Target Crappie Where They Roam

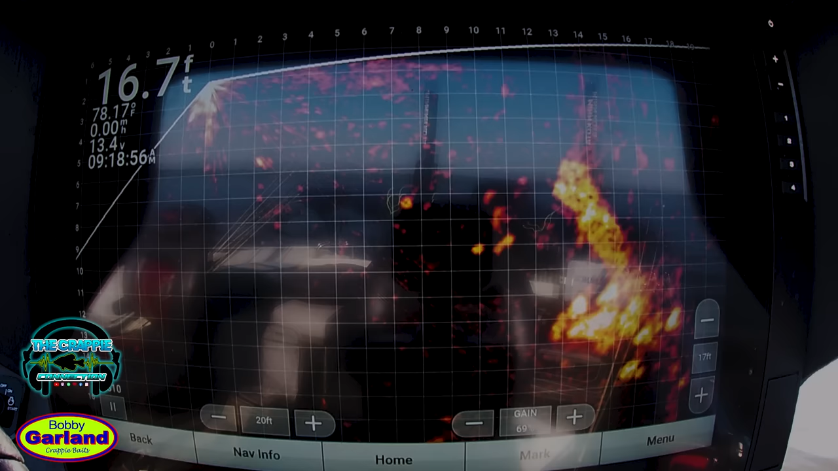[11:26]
On screen: depth 16.7 ft
let's see if we can get one to come on out and play with us i'm keeping it above them see that one fish seen it
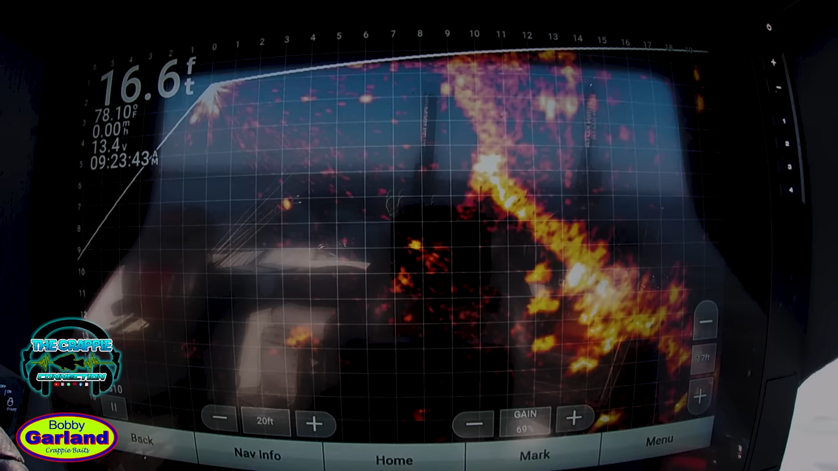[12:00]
On screen: depth 16.6 ft
there we go there we go there we go
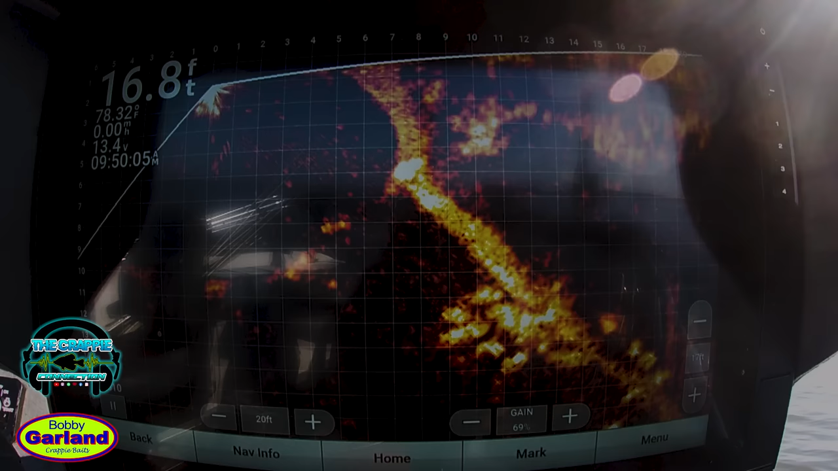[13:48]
On screen: depth 16.8 ft
got him that's a good one
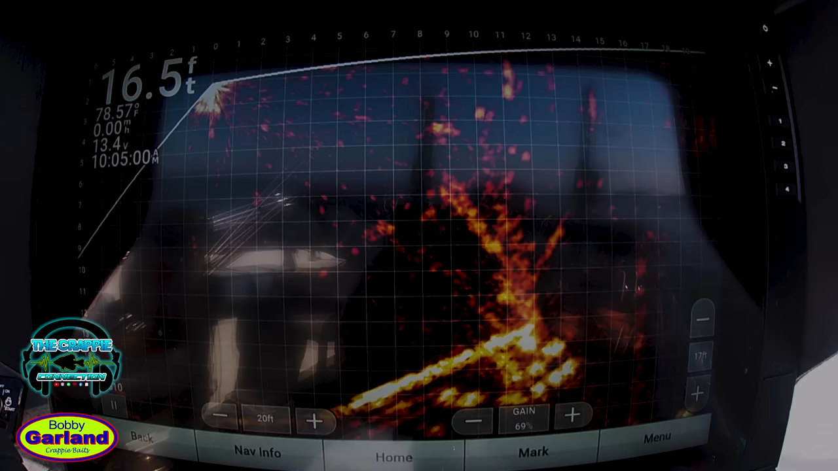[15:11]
On screen: depth 16.5 ft
I think that one got it.
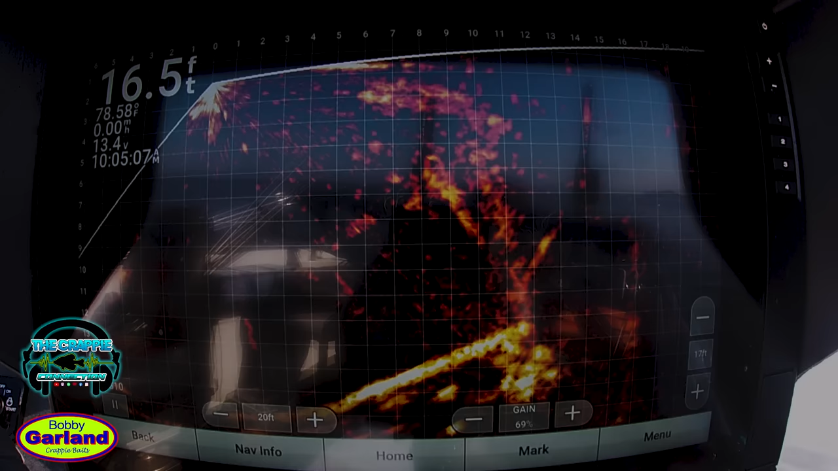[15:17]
On screen: depth 16.5 ft
There we go.
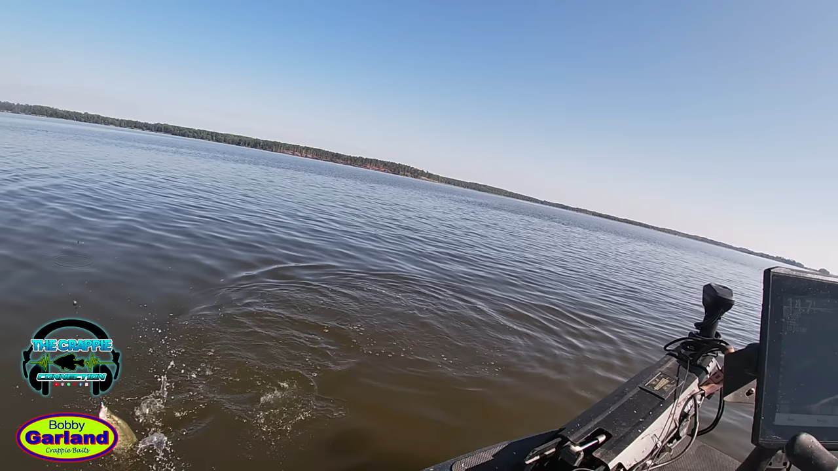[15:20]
Just barely picked it up. Another good old fish. Yes sir.
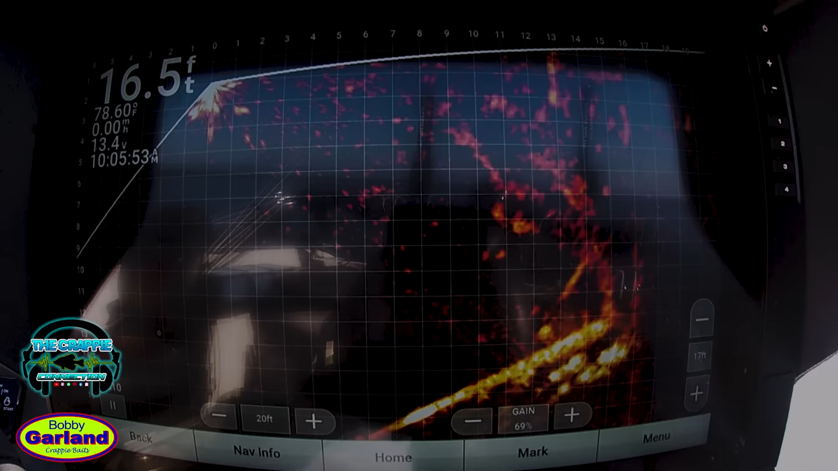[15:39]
On screen: depth 16.5 ft
A little bite. Got that one too. I like an electric chicken folks.
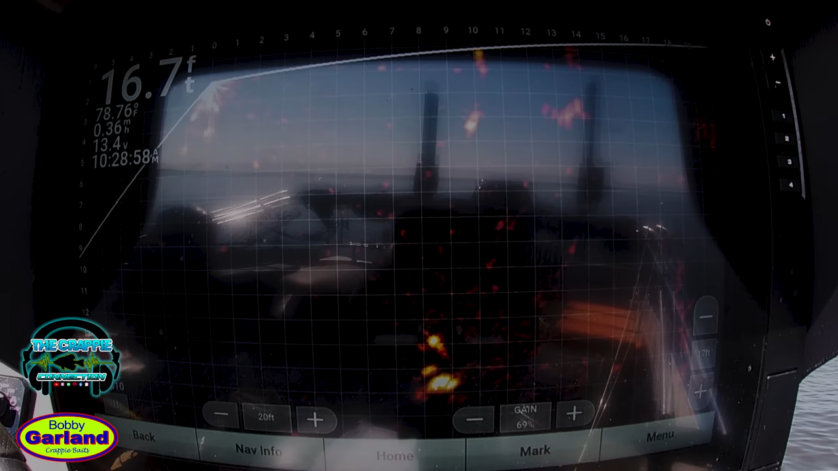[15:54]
On screen: depth 16.7 ft
Looks like catfish. But he ain't need a little eater. Eat a little eater.